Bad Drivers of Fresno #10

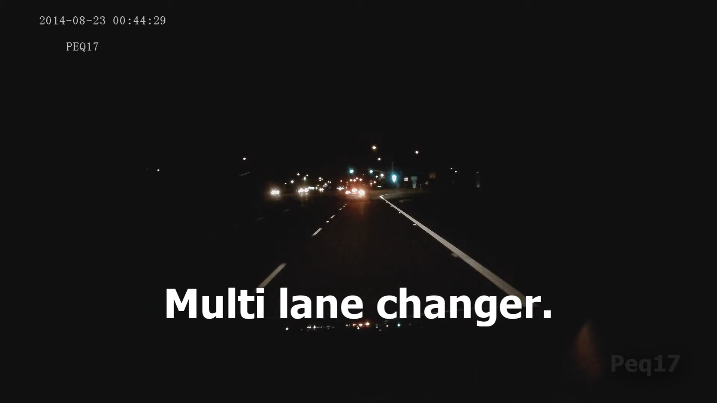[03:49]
I'm like, man, I came up on mean streets, you know? I didn't... The same... Oh, don't run out in front of people like that, you freaking drunk ass. Stupid ass. Oh my god, I'm gonna freaking hit somebody.